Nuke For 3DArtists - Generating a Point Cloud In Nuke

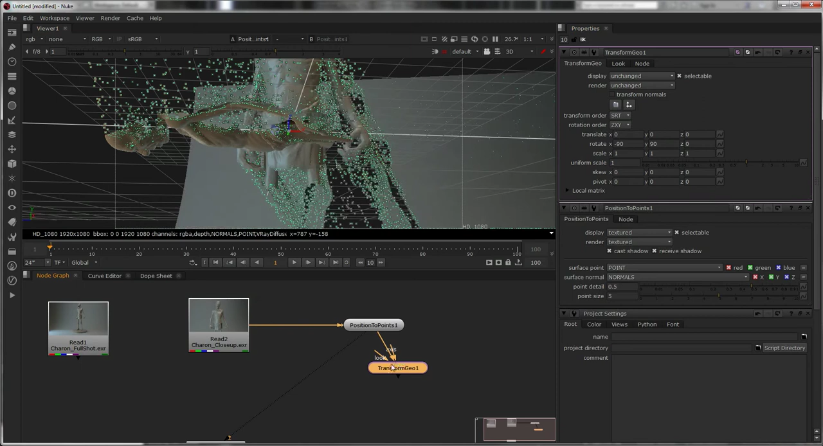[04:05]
And we look at it through here. Right. There we go. So we've got something that's quite nice now. Okay. And we know where we're at. Now let me explain about.
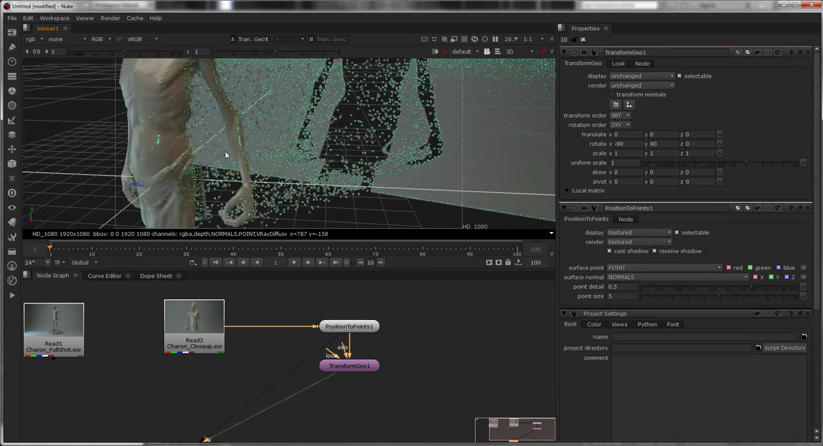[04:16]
The points to position. It's using your points. Position pass. And the normal pass.
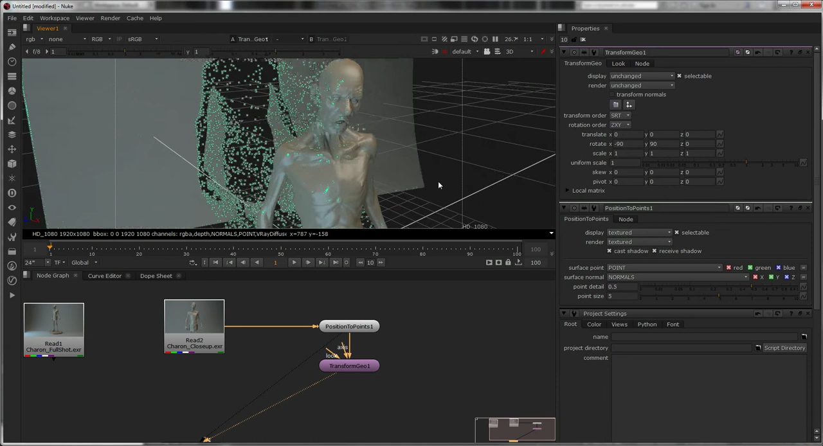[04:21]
Right. Now if I go to this. It's. You've got point detail. And point size. So if I take a point size. Right way down. Right. And the detail. The further down I go.
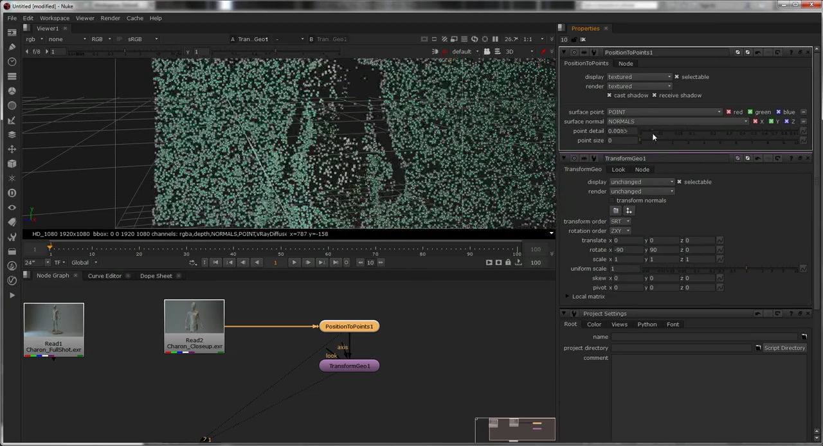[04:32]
The less points he is. Right. So I have. But if it was a really heavy scene. And I just wanted to have a basic idea of where it was at. That.
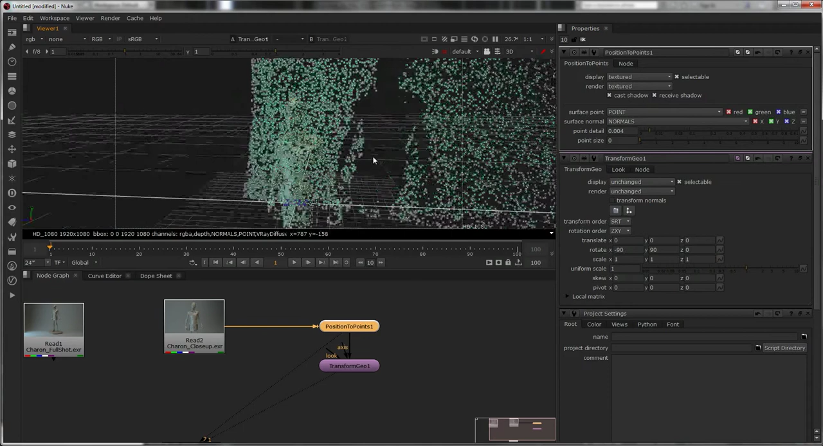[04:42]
I have fewer. And eventually. You can take it all the way up. To one.